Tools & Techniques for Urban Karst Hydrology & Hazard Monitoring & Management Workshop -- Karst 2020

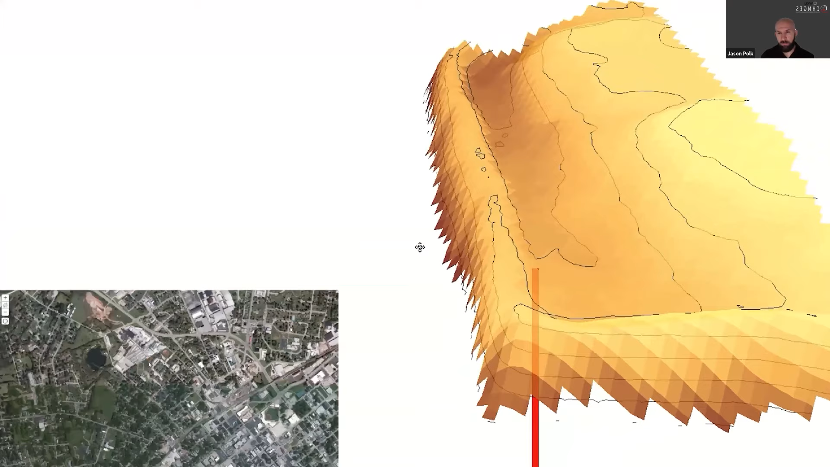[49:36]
three-dimensional model of the site as well as a flood map from the peak water level data